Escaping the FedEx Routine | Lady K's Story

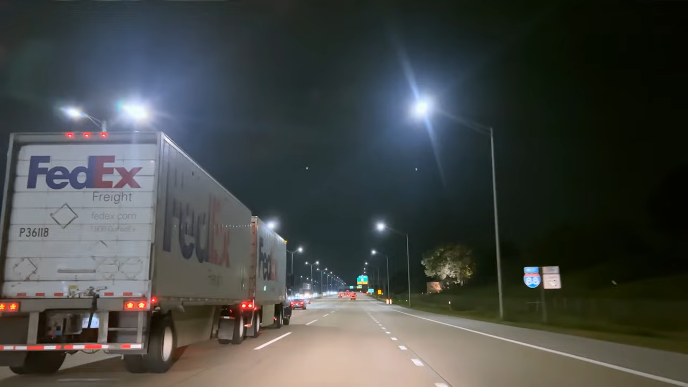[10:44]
And driving doubles, those two trailers that are connected together with a dolly, that's not unique to just FedEx, but it's something that's not prevalent in the trucking industry.